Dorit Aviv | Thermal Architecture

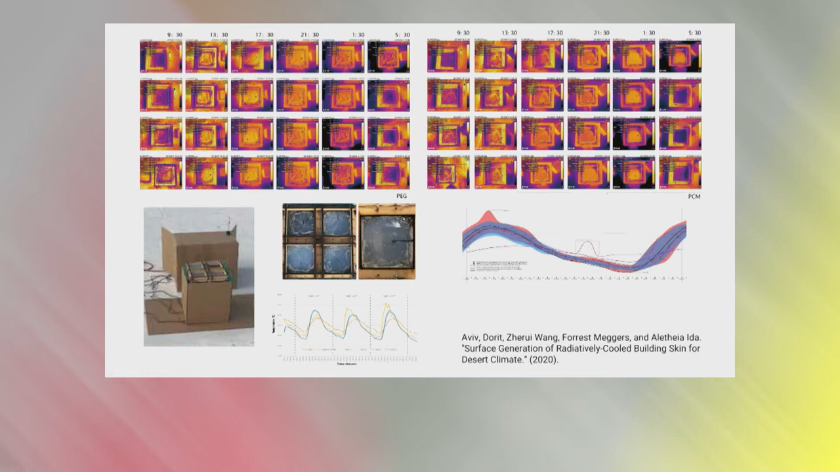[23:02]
And then here you can see the first hydrogel experiment
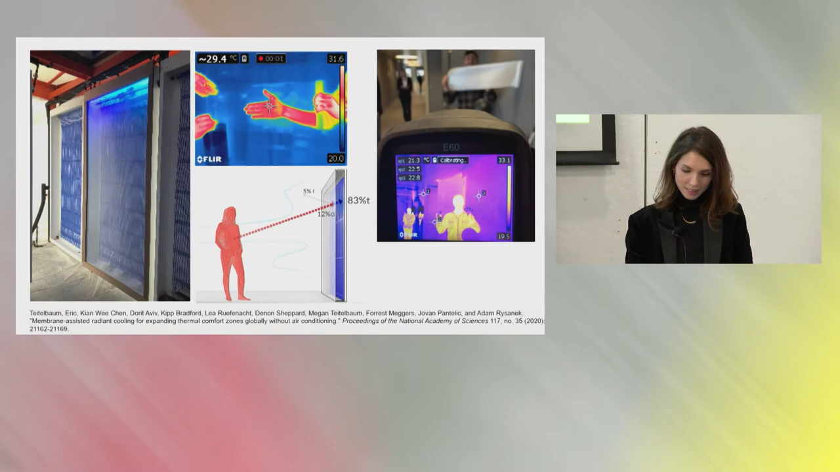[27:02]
It's because they're protected. And you can see that here. This colder surface at the back is protected by this membrane that acts as a vapor barrier. So this hot, humid air cannot actually touch that surface. And there is this dry cavity where the surface can be cooled.
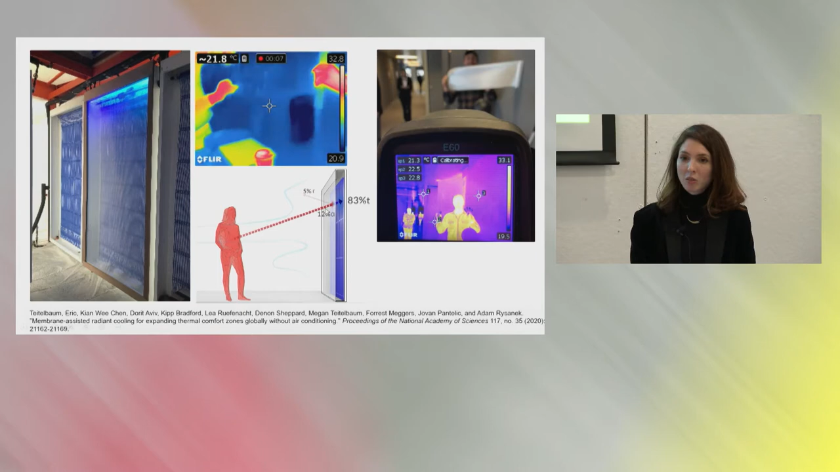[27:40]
But what is special about this membrane is that it's infrared transparent. That means that you can still radiatively cool the person facing the panel. So achieve cooling without condensation. And, you know, what does it mean to be infrared transparent? You can see that in the image where my, where one of the leaders of this project, Eric Titelbaum, is standing here and he's holding this membrane.
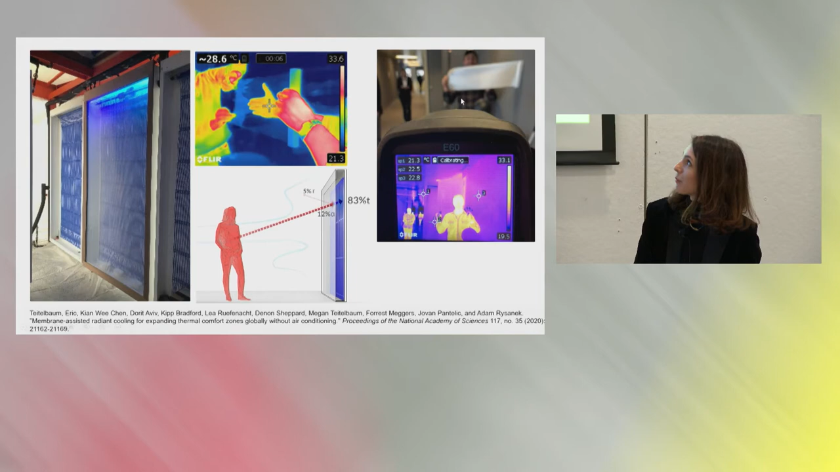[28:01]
On screen: spot 28.6°C
And you can see that in the thermal camera, you can see through, you can see his head and his hand. But in the regular picture, he's actually hidden by it.
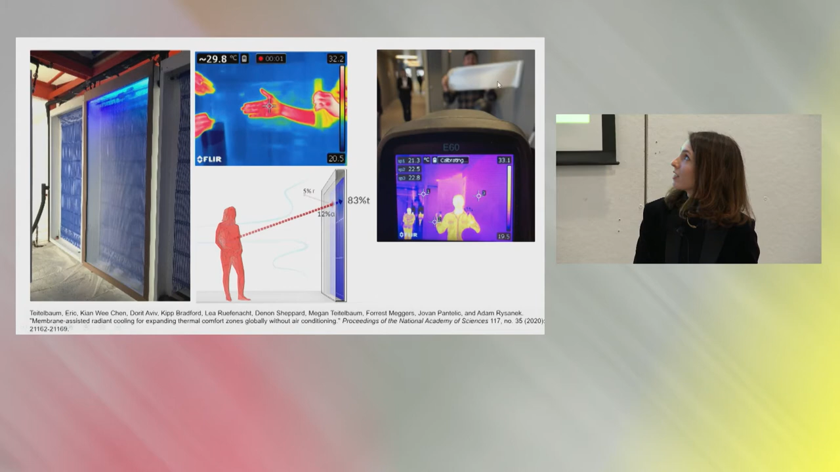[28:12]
On screen: spot 29.8°C
It's not in the visible range. It's not transparent. And same thing here in this video. So what this means is, you know, why is this important?
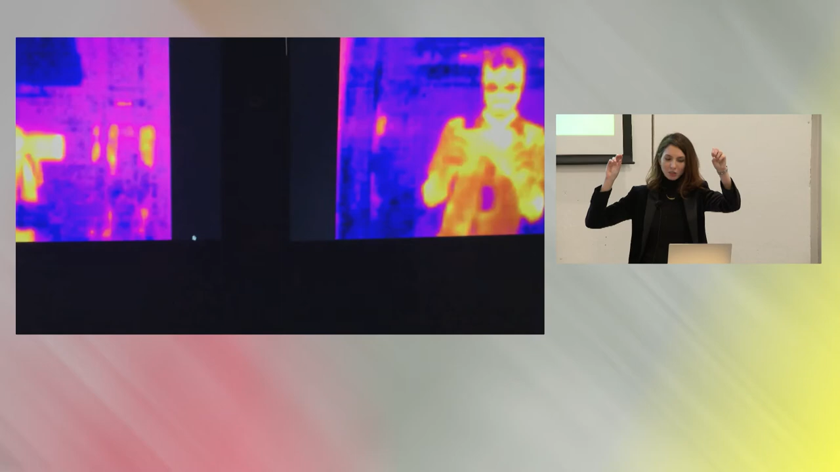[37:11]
And here you can see the contrast in the surfaces between the two sides and the hot person.
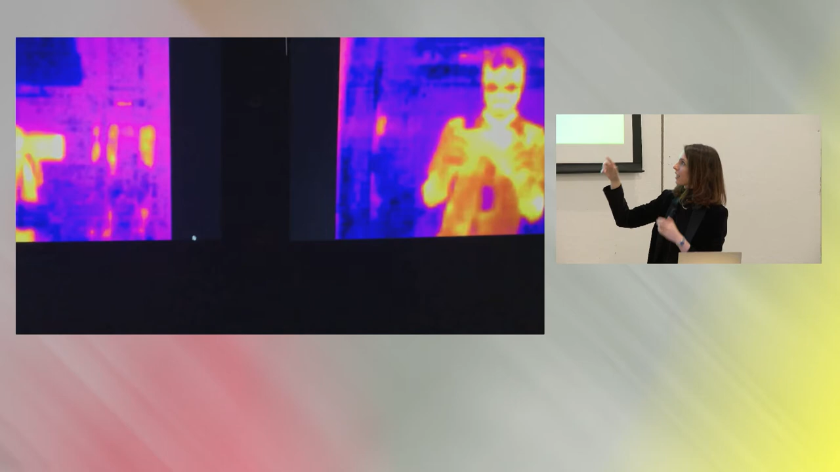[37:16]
Now, what does it look like? Again, not very interesting to walk through that space.